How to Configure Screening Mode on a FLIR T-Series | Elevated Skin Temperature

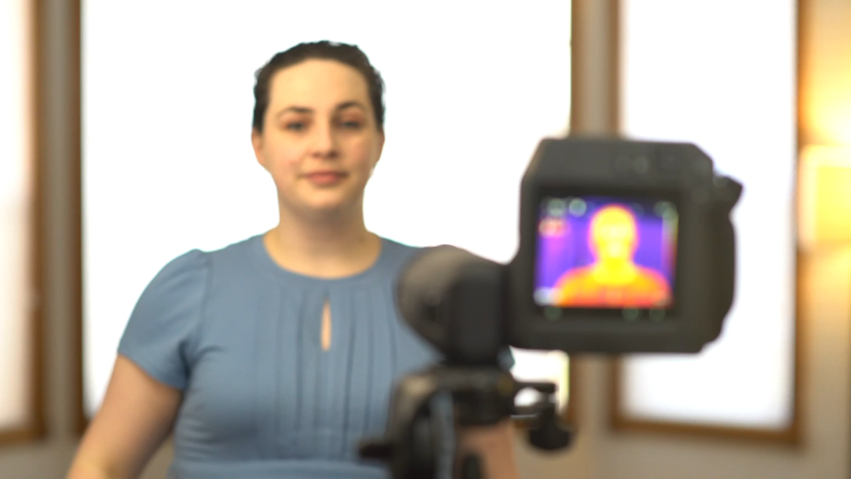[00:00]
This video demonstrates how to switch from the
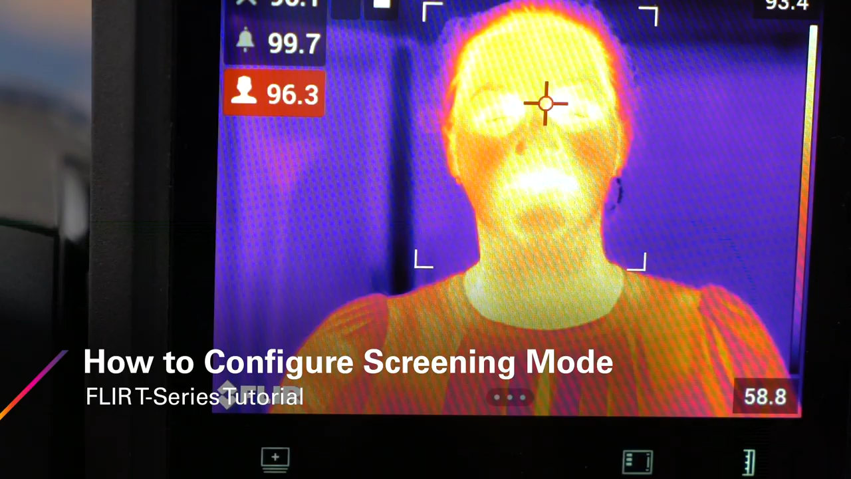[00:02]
factory default settings to the screening mode
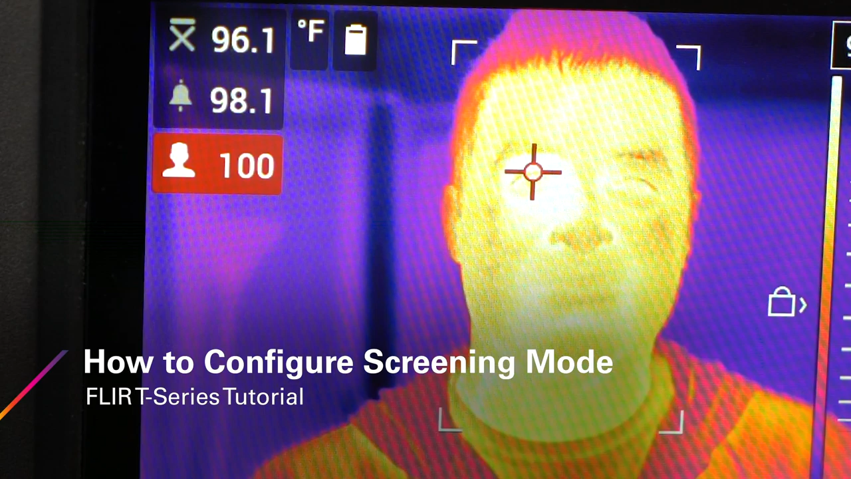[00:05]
on a FLIR T540 thermal imaging camera.
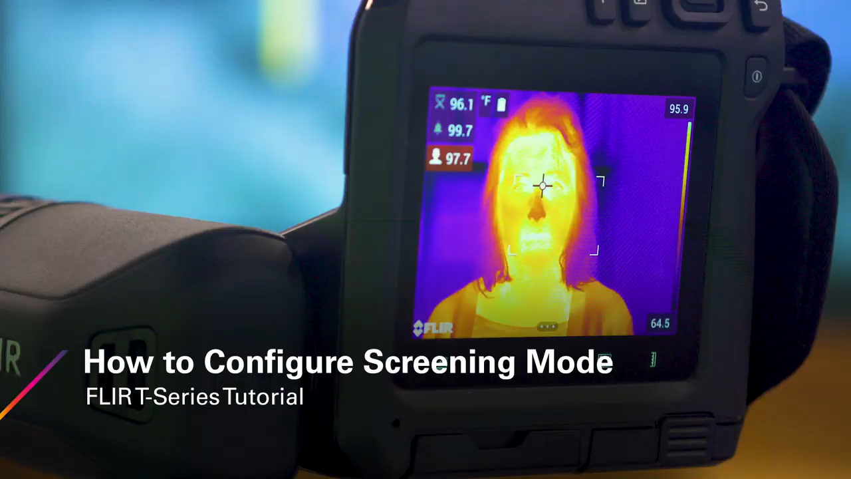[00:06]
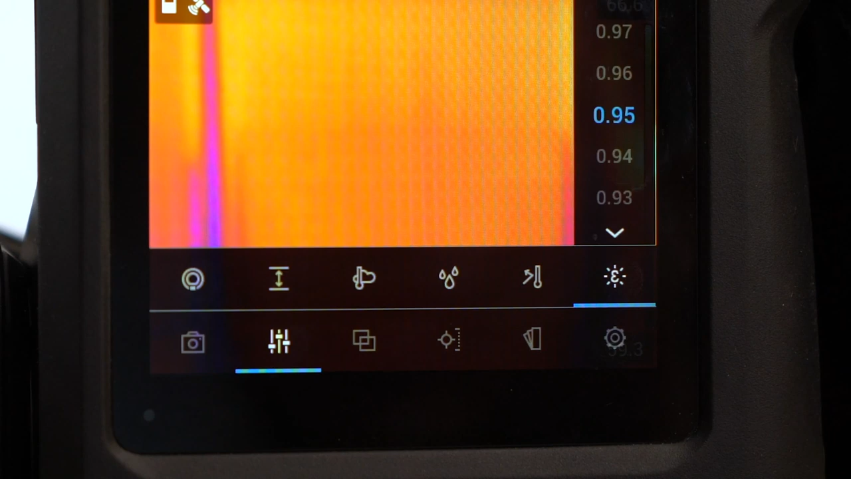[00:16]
Set your emissivity to 0.98. Next, set the distance from your camera to your target.
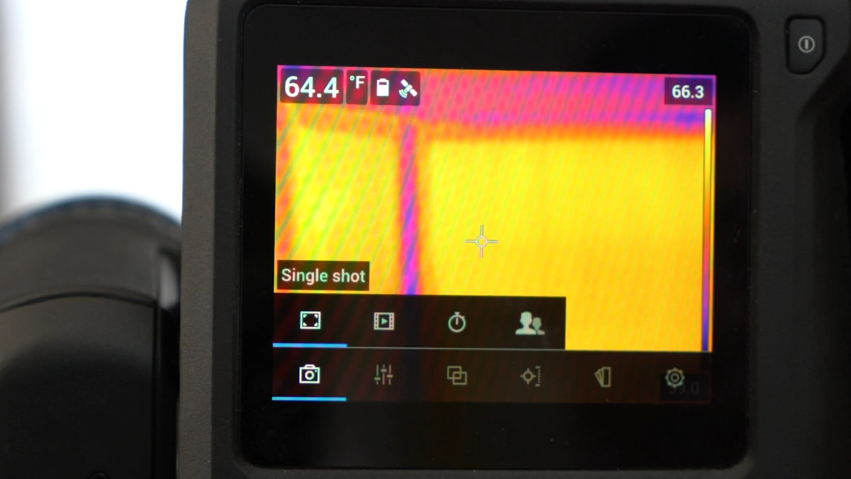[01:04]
On screen: spot 64.4°F
Select the screening mode icon on the far right. Here's where you can set your alarm threshold. We're in degrees Fahrenheit so we'll set the threshold to two degrees.
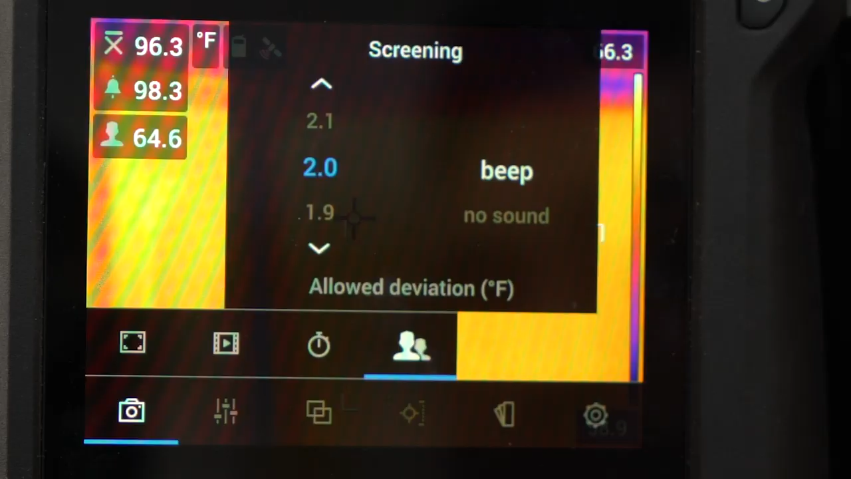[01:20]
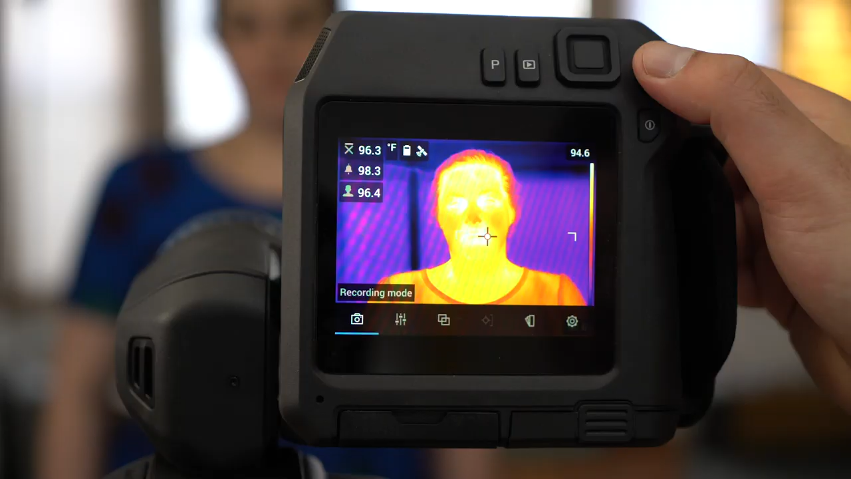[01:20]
Exit the menu. We'll set our baseline using a person whose body
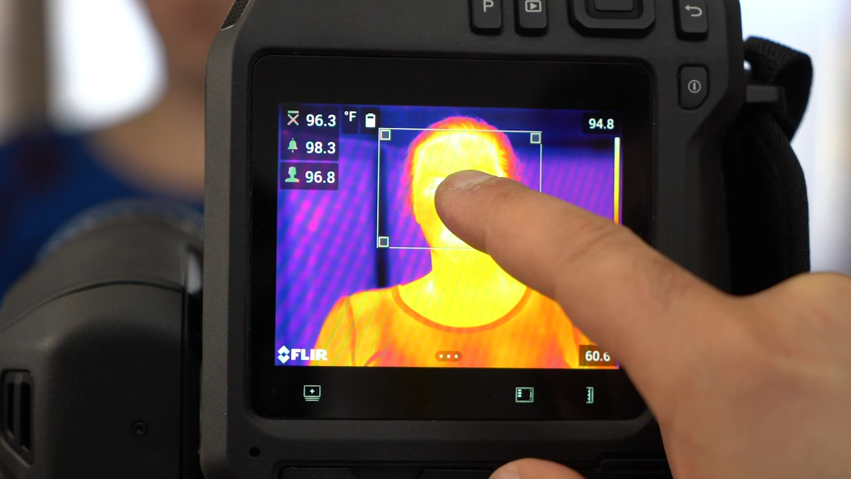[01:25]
temperature is within normal range and placing the area of interest over our subject.
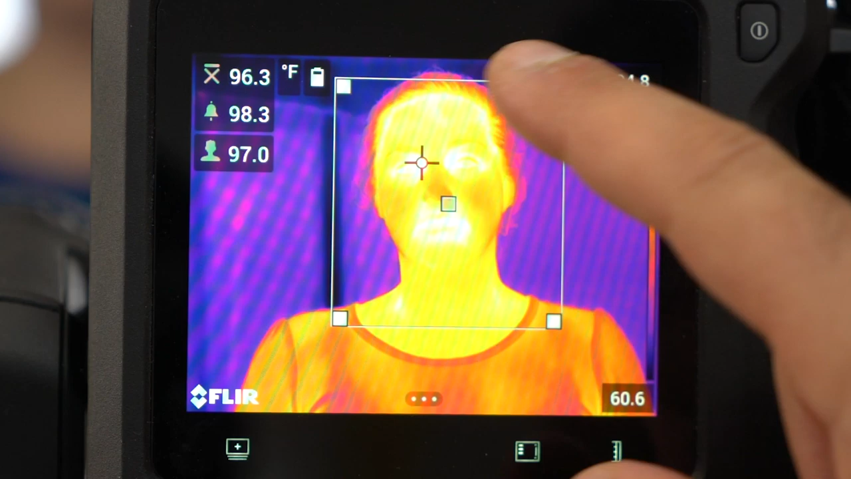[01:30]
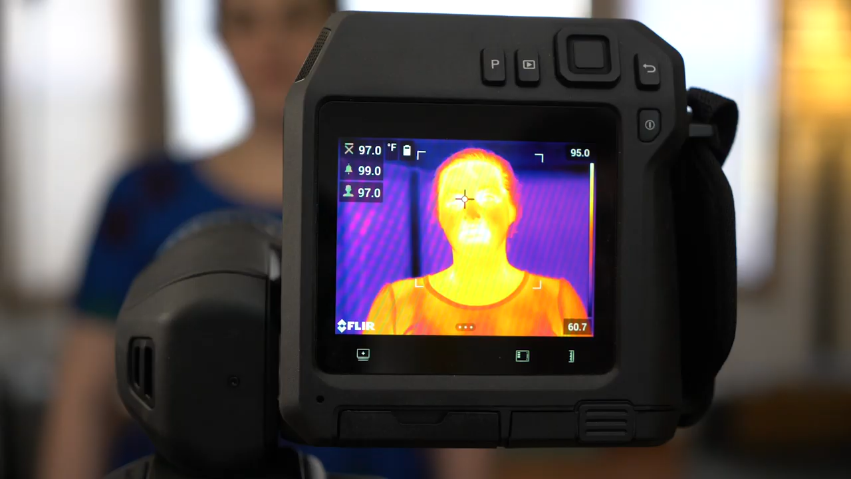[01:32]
Press the P button to set the baseline.
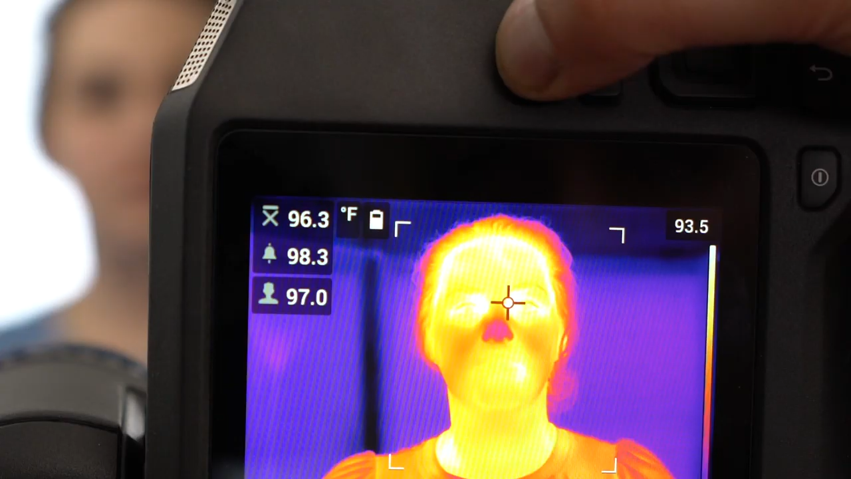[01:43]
On screen: scale top 93.5°F
A long press of the P button resets the baseline temperature. A short press of the P button averages in a new sample.
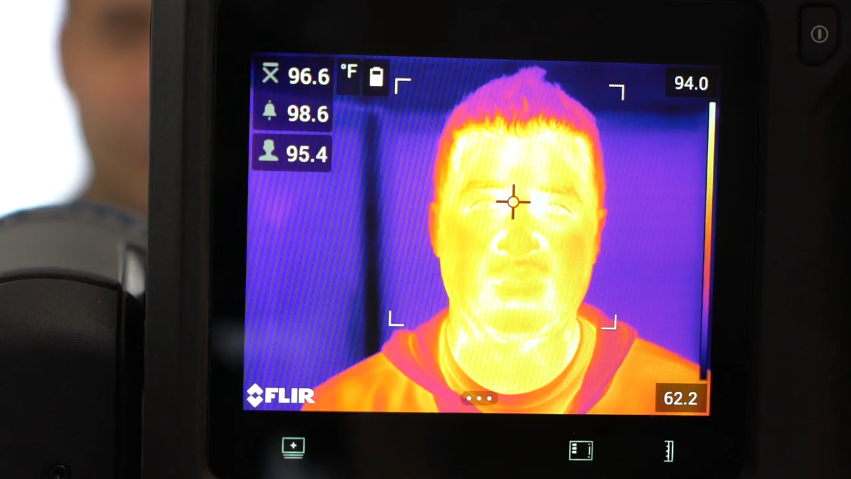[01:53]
On screen: scale top 94.0°F, scale bottom 62.2°F
It's recommended to average at least three samples from healthy individuals. The camera can store up to the last 10 samples.